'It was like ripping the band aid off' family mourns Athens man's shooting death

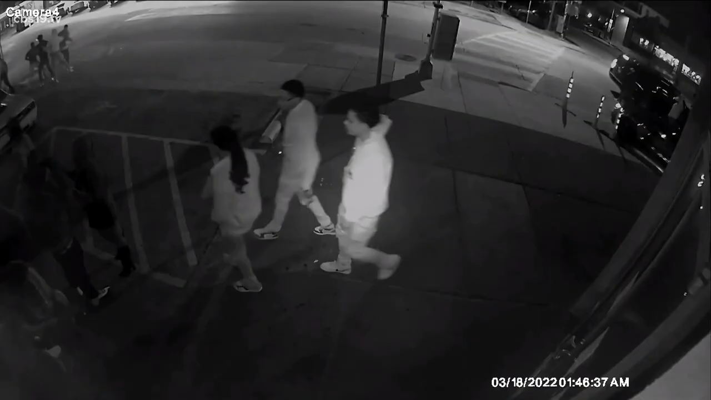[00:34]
In March, Ray celebrated a friend's birthday at a Dallas bar. This surveillance footage shows a fight breakout between Ray's friends and another group.
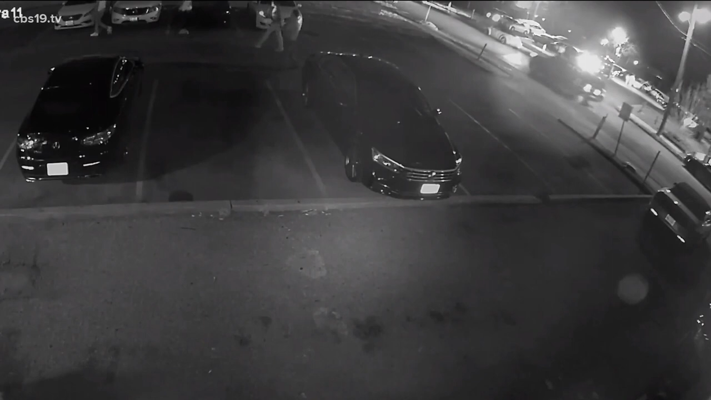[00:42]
Watch this black SUV drive by Ray's group again, with people inside firing shots. Ray got shot and later died.